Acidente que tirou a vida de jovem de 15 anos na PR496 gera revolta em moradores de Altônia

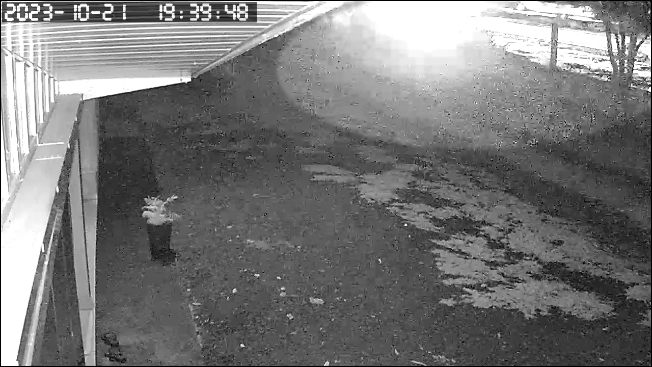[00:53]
No canto superior da tela, é possível ver que o condutor do carro que puxava a embarcação reduz a velocidade e demonstra que irá cruzar a via, quando é possível ouvir o barulho da batida. Uma das vítimas aparece rolando na pista.